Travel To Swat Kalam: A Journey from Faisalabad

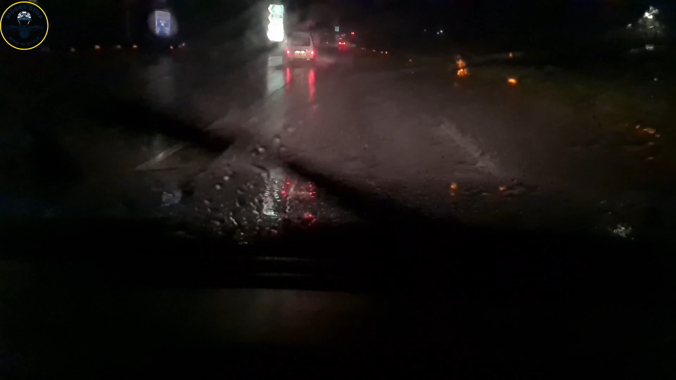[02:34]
تیز بارش ہو رہی ہے ابھی ہم پشاور مردان والی موٹر ویلی پہ ہیں سوات والی طرف موڑے نہیں ہیں ابھی اس سے پہلے ہی اچھی تیز بارش ہو رہی ہے